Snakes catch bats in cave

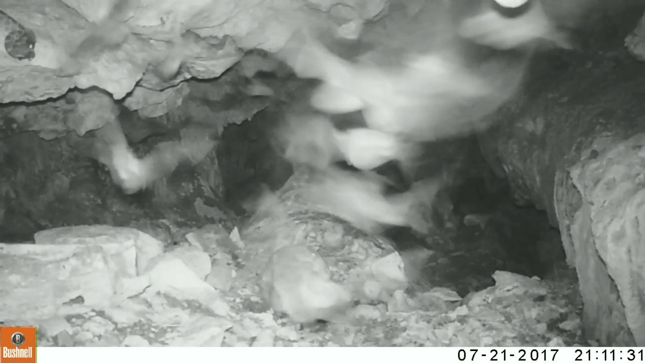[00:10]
Also, if you look at the top, you'll see another rat snake. His belly is hanging down. He's actually hanging on a ledge above the camera. He also has a bat. And just left of center at the top, you'll see another third snake grabbing for some bats as they emerge from the roost. The one on the far left corner is constricting the bat now.
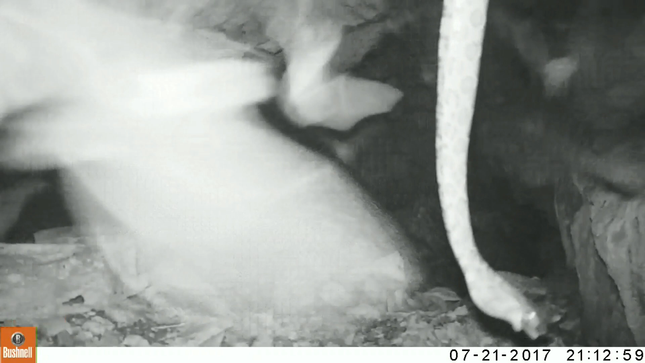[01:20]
It's only about a four foot drop to the floor. So he's not going to hurt himself when he drops. The one in the center in the back has finally caught one. And he'll start constricting it. This is the nightly event. Needless to say, I've got thousands of video clips to go through every week.